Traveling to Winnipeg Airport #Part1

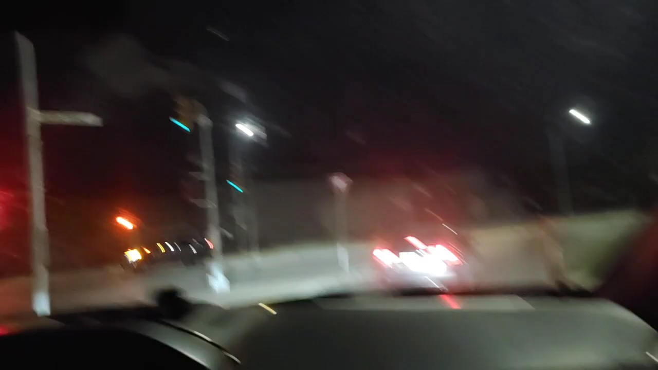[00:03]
In 200 meters, turn left onto Kiwari Street. At the light, turn left onto Kiwaden Street. Signs for Kiwaden Street. Kundi yung palatao ng isakyan pag ganito dito.
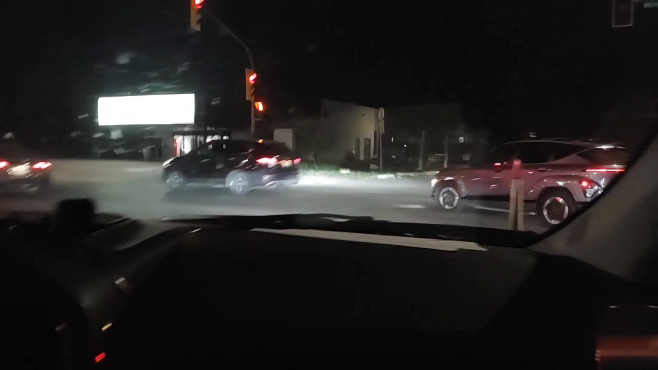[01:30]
In 600 meters, continue straight to stay on Kiwaden Street. Ano na?